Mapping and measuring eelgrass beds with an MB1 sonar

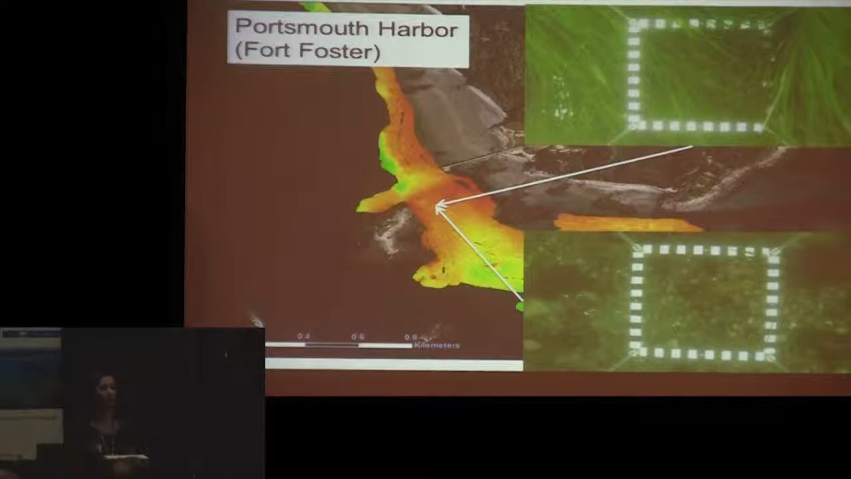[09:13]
And we see that reflected in our acoustic data as well. Again, this is a nadir beam transect.
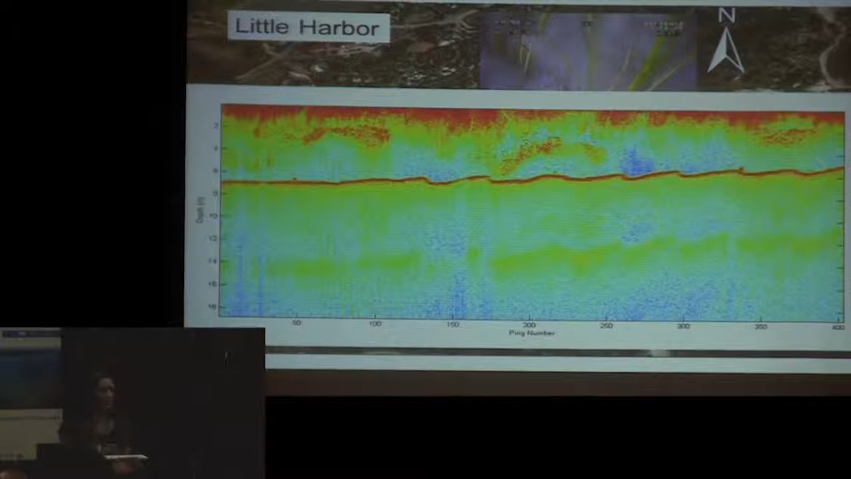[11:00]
In this case, there's a lot of fish schools. Do our detection algorithms work when eelgrass is not the only feature present in the water column?